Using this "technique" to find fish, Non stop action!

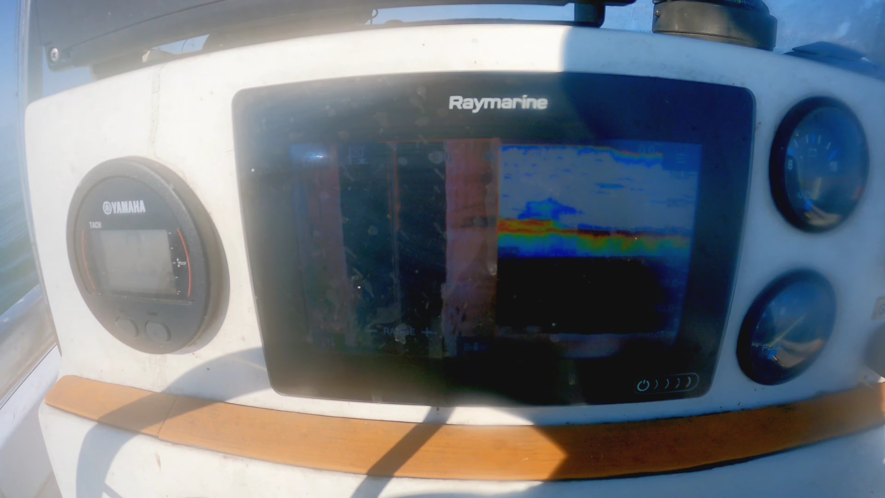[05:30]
That's the mark we want. Oh, that's a small snapper.